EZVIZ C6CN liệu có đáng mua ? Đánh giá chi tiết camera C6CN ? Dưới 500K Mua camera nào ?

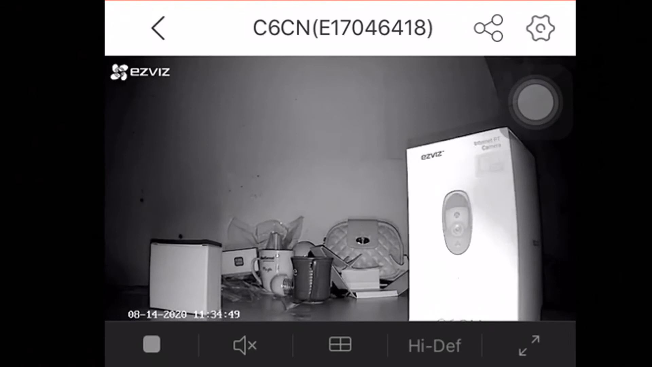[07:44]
Đó Nói chung là hồng ngoại con này thì mình đánh giá cũng ổn Trong cái kiểu độ phân giải 720 này thì hồng ngoại con này mình đánh giá là ổn rồi